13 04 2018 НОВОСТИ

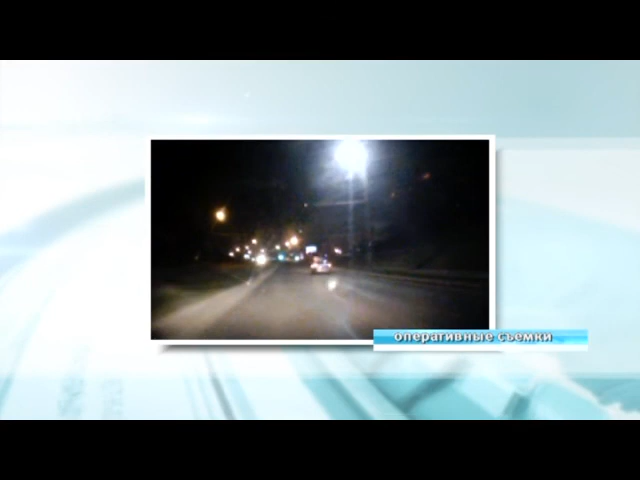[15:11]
Иномарка пронеслась мимо на скорости около 120 километров в час. Включив проблесковые маячки, сотрудники госавтоинспекции начали преследовать нарушителя.